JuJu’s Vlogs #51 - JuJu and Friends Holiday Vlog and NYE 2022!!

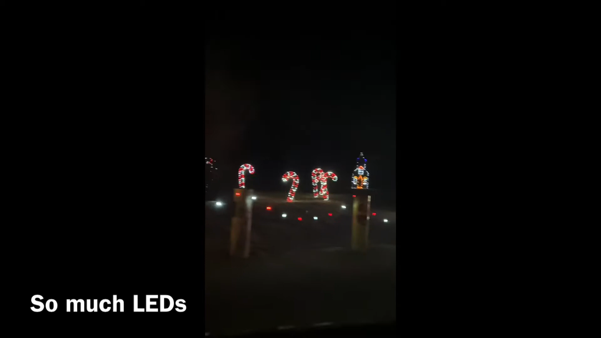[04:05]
Oh my god, that looks like a South Park house. It looks like a train to me.